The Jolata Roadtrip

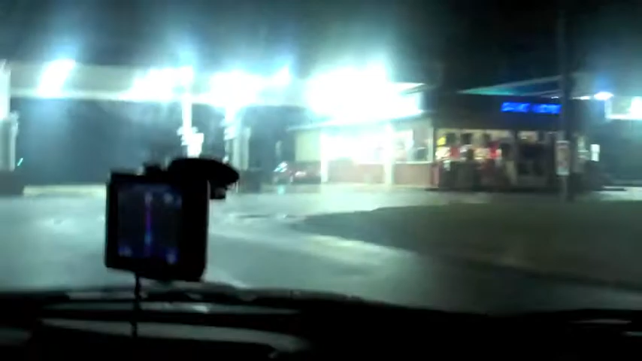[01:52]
We're pulling into a gas station. It's only 12 o'clock.
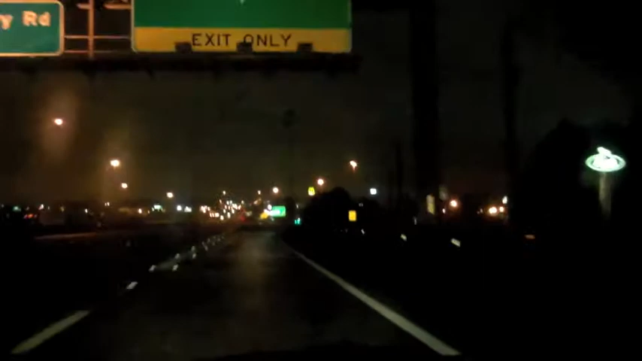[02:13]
But you can see the golden arches. And like we said, this is good news. Because this is exit number 3.
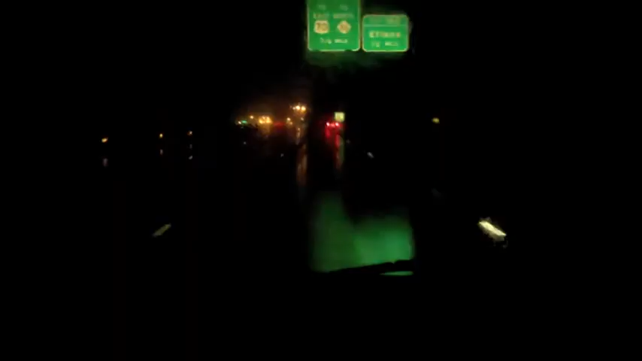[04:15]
So this is I-40 at 2.37 in the morning. The rush hour is over. The rush hour is over. The rush hour was over like seven hours ago. Fuqua Verena! Fuqua Verena!